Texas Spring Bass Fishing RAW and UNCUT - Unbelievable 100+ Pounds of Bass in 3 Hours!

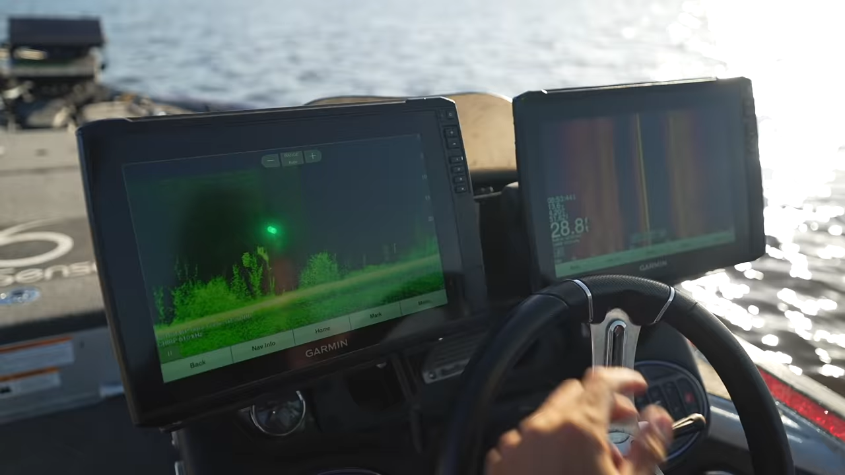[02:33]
And so before we go any further, that's what the fish were relating to last time we were here.
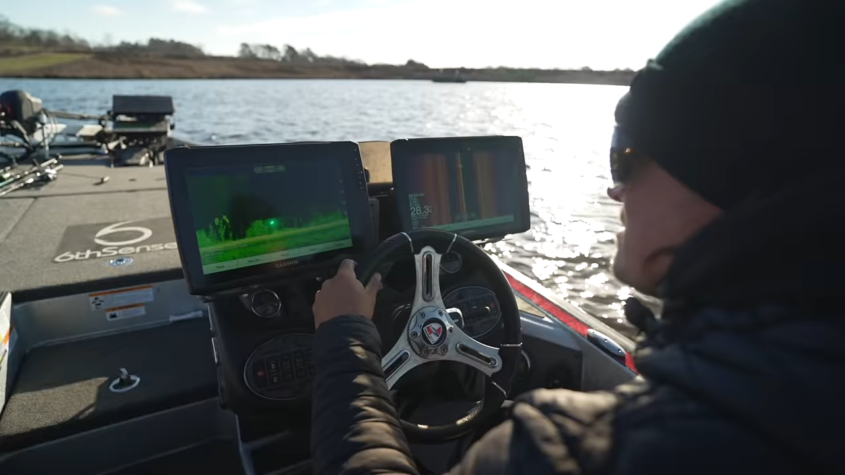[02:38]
We need to find some damn bait fish. As you can see out here deeper, even in 25,
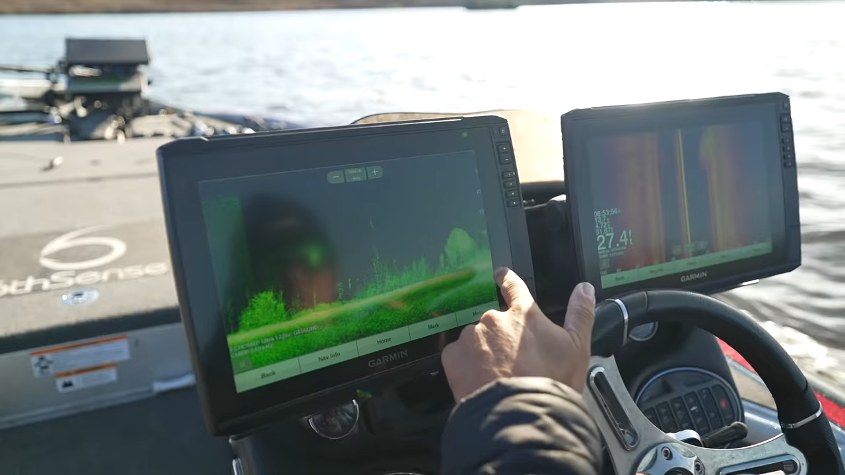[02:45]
30 feet of water, there's a lot of undergrowth, some brush.
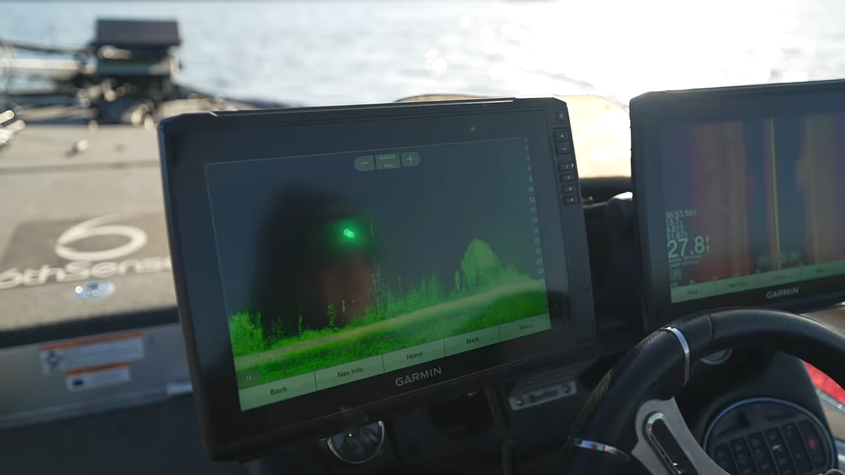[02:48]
Clearly this lake was flooded or it was super, super low.
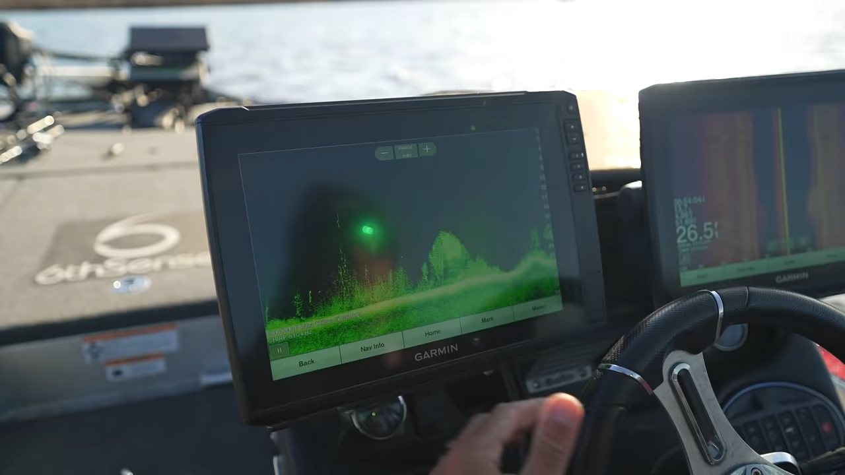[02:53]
And so a lot of those fish this time of year will suspend in those areas. There's a little ball of bait right there. We're looking for a little bit more than that.
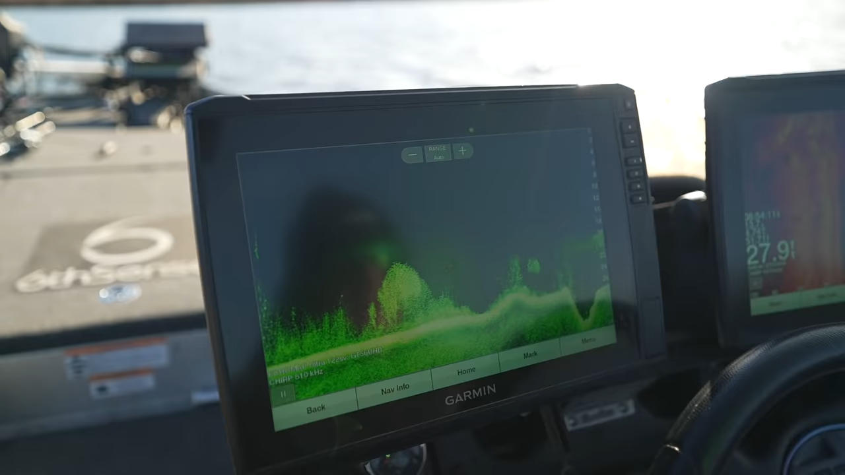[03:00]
Looks like we found it. That looks great right there. So on down scan, you guys can see this giant school bait.
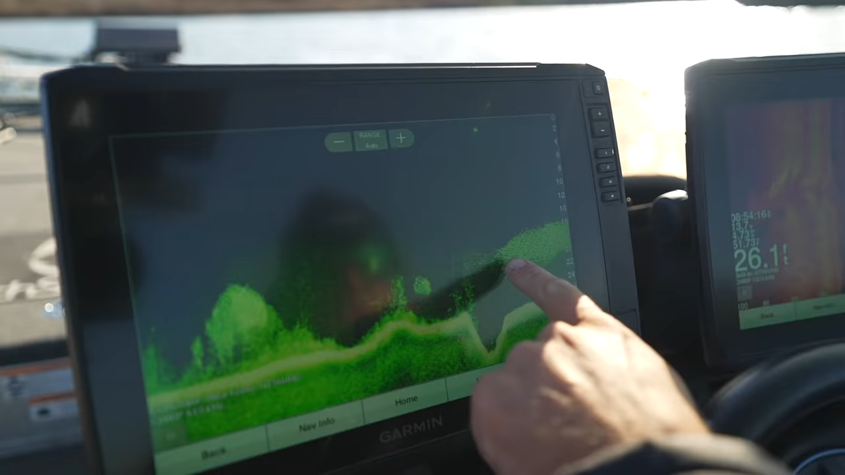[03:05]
And then over here on side scan, that's what we're looking for right there.
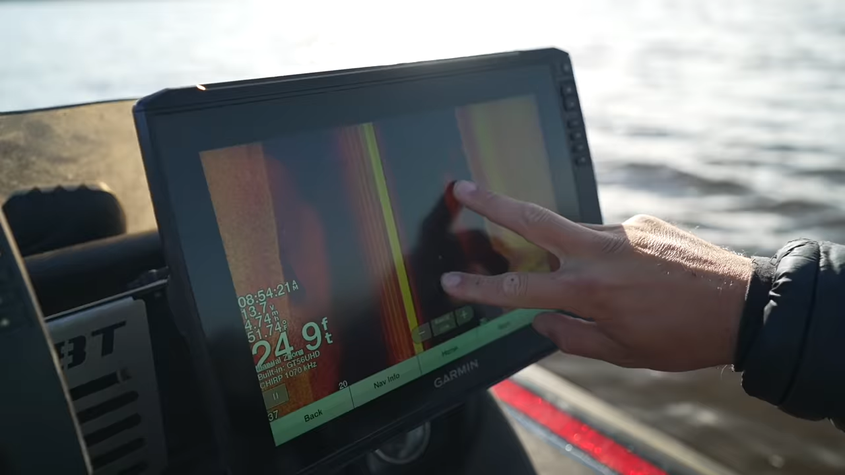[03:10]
On screen: depth 24.9 ft
That's a big old donk.
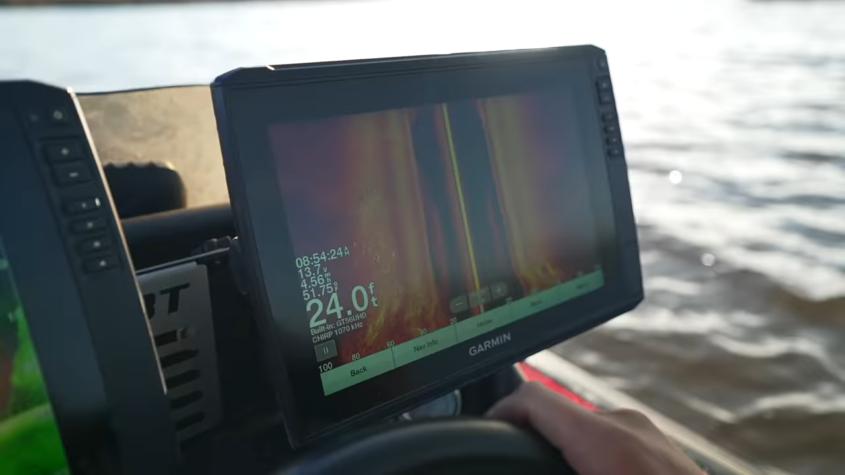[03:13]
On screen: depth 24.0 ft
There's another fish right there that's not a bait fish.
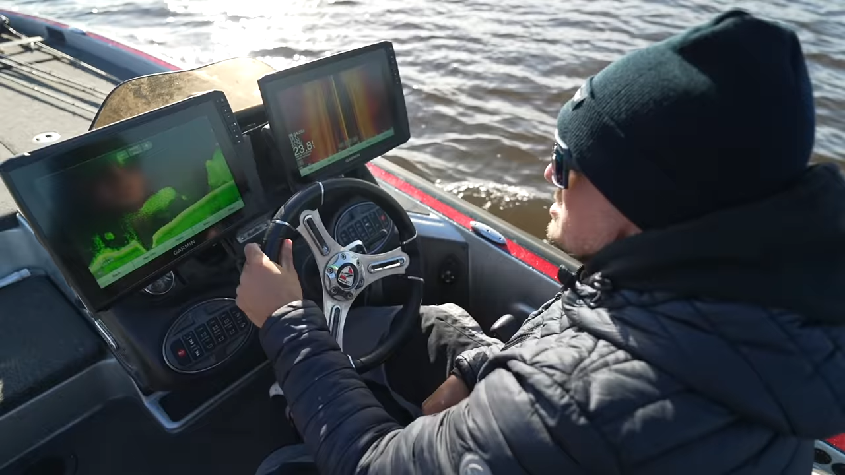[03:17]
So we just have a blanket of bait right here. And sometimes that's too much bait.
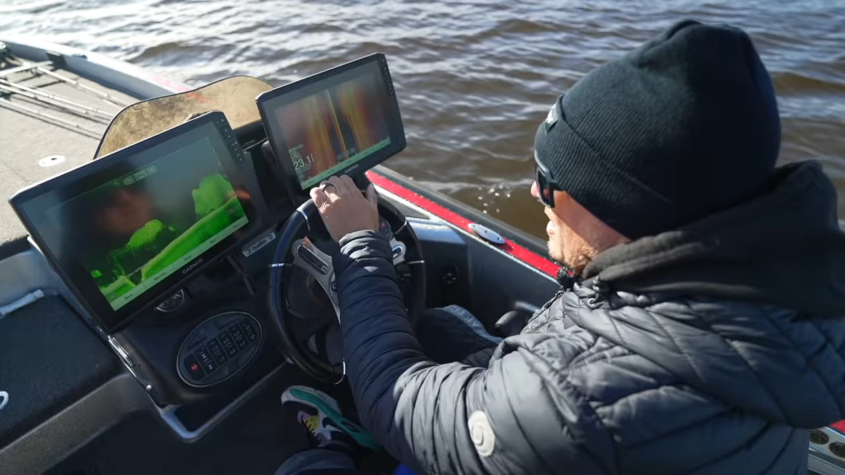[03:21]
So we'll kind of just have to see what that looks like once we get up front on panoptics to see how many bass are mixed in. A lot of times they get kind of lost in the big groups of lost in the sauce.
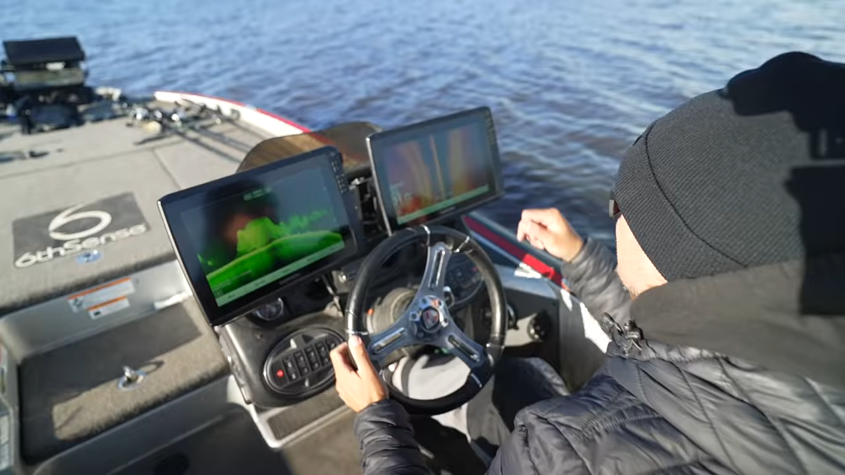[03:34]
That's right. But again, we just on side scan, we got good fish, good fish, good fish.
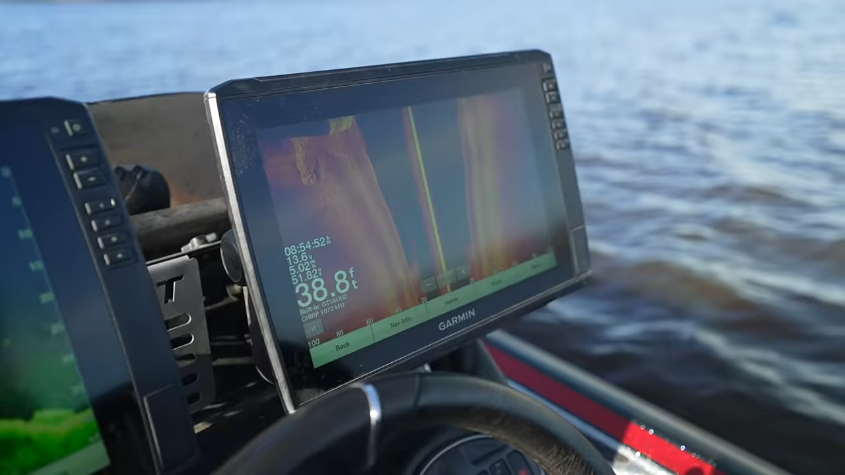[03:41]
On screen: depth 38.8 ft
These kind of look like crappie or something. That's another good fish over the top of a bunch of bait.
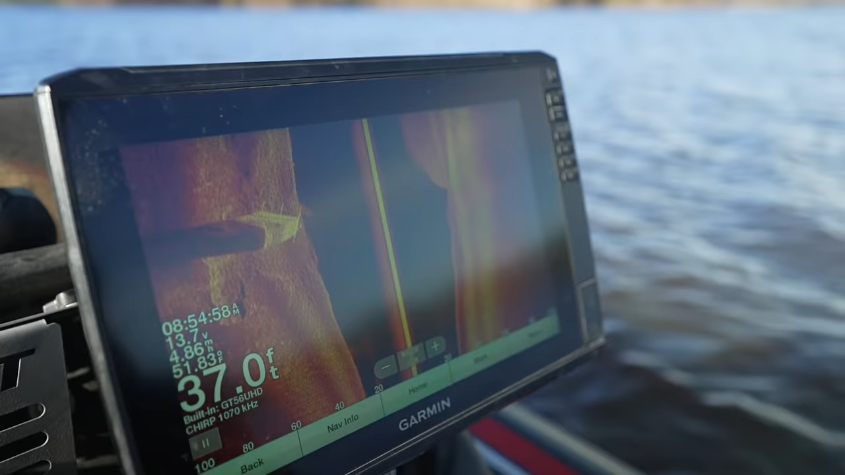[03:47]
On screen: depth 37.0 ft
Damn, we're down 37, 40 feet of water in that channel right there.